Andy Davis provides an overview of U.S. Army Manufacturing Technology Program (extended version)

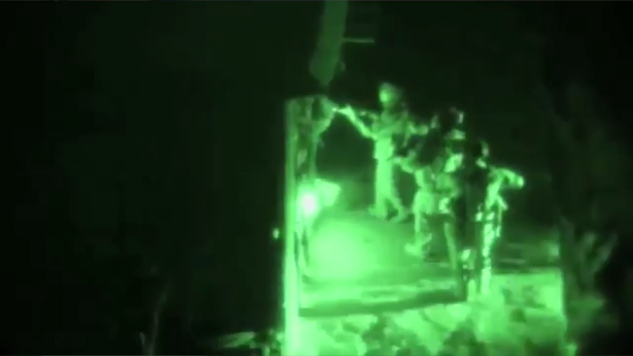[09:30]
uh, that, that are in every night vision device.
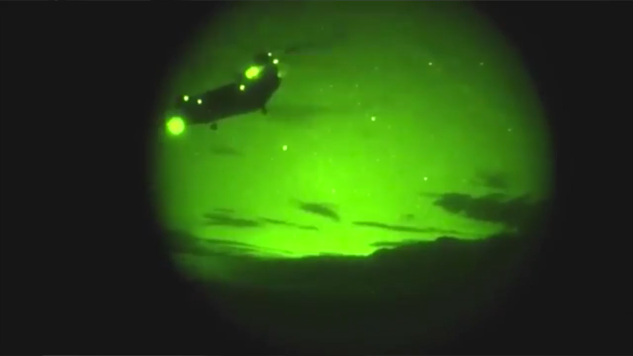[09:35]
The, the soldiers wear them, the, the pilots have them in their helmets, and, and the sensors that are even embedded into the structures, or the,
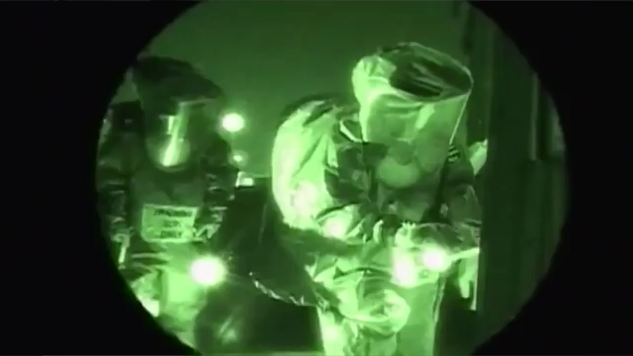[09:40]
into the vehicles, are, are all driven by these image intensifier tubes. And they've, they've worked really well, um,
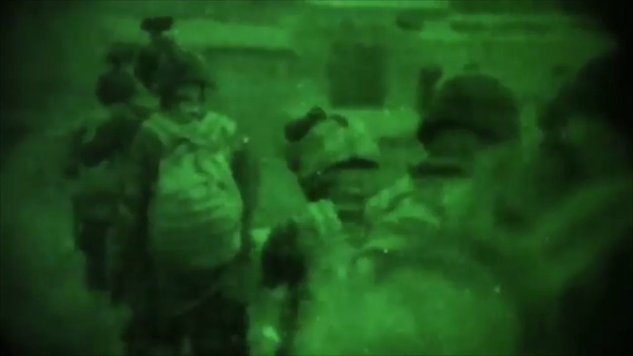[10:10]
The Army Mantic program invested several years ago in, uh, low light level sensors. It's a dimit, digital image intensifier, uh, sensing, sensor that, uh,
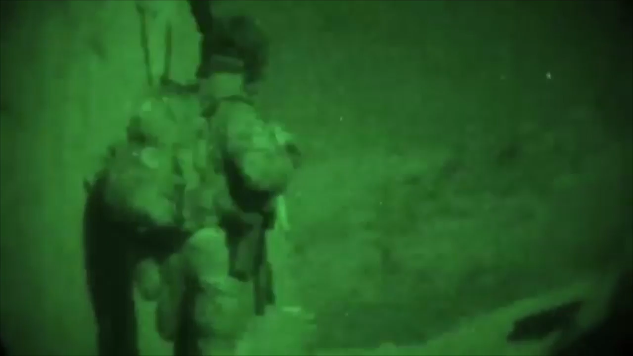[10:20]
that we worked on directly with a company to, to drive down the cost,
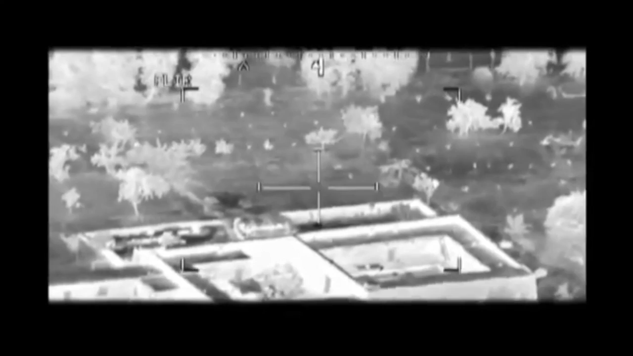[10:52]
And by working directly with that, that particular industry, by working with the night vision labs and the program manager for the Apache helicopter, we were able to drive down the cost, increase the producibility, uh, for example, the reliability went up on these sensors.